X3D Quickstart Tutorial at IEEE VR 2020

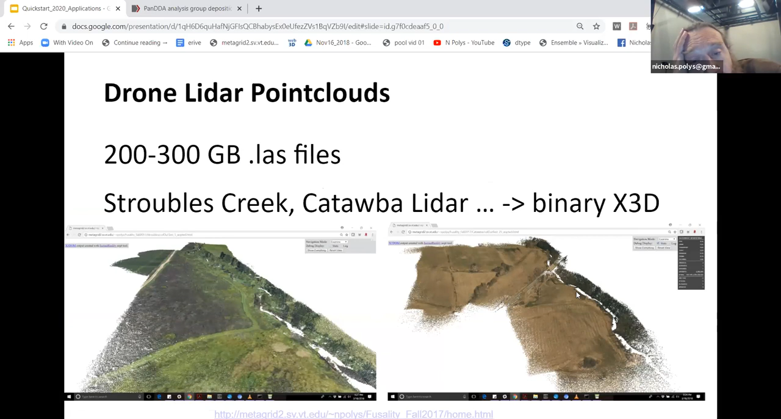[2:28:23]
I've written a very simple, literally like 40 line Python script to go from LAST to X3D. And incidentally, that brings down, makes this kind of data deliverable on the web. So you can link to some of these examples if you want. We're using web shaders, sort of like you might see at Poetry.
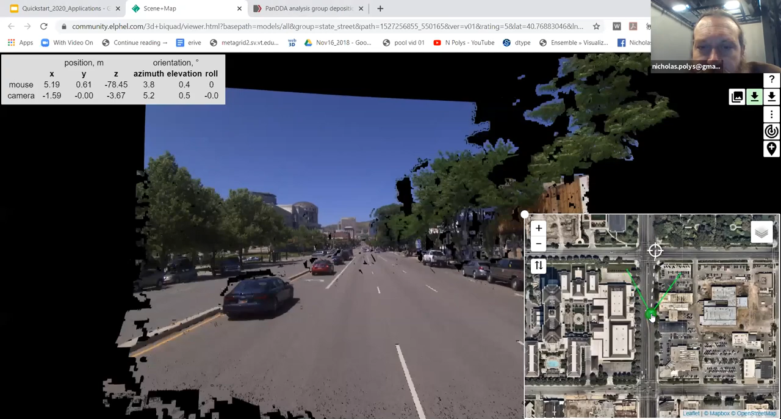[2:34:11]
map of where I am but it's reconstructed the depth of this scene and they're delivering it in x3d